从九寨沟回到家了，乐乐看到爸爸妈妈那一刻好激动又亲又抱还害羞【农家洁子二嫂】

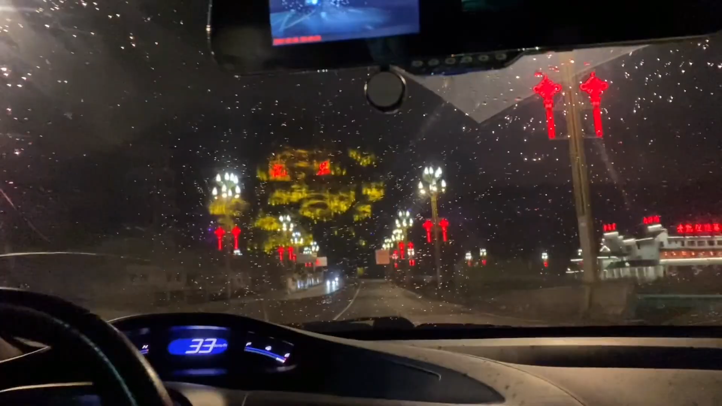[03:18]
这里好漂亮哦来这里找饭吃的